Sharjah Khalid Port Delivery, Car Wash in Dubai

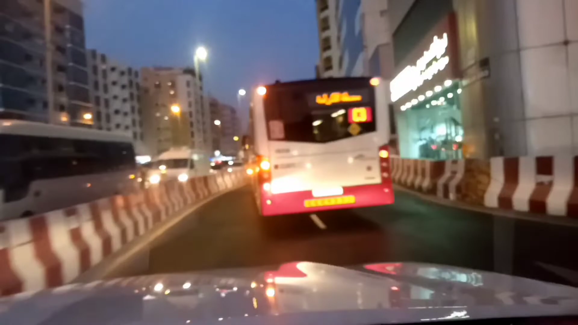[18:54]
فائنلی ہم لوگ پہنچ گئے یہ بھائی خالد بن ولید روڈ میرے نام سے ریٹیٹ
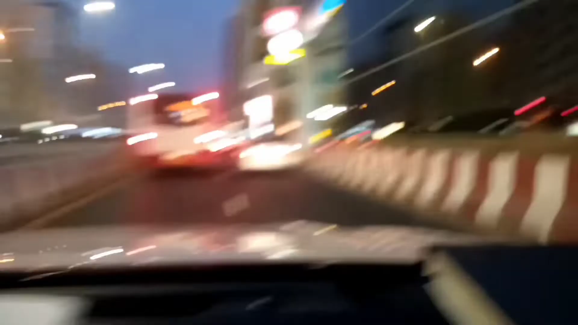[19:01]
میرے نام سے ریٹیٹ یہ ہے خالد بن ولید روڈ پہنچ گئے بہت ٹریفیک اس روڈ پہ